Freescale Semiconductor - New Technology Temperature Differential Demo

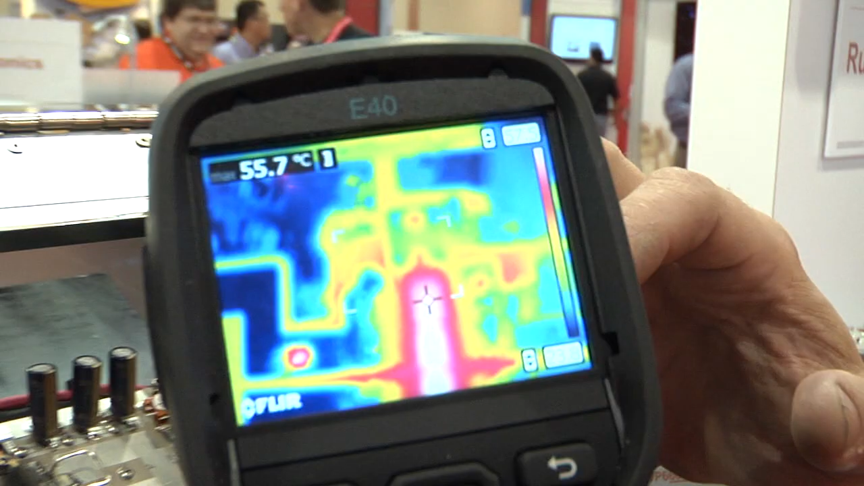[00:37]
As you may know, it measures infrared radiation and is equivalent to a temperature.